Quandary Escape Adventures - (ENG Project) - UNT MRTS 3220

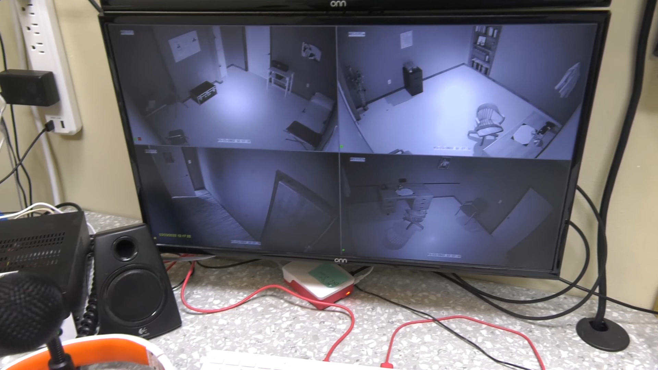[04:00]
We have video and audio. We can hear and see the people in the game while they're playing.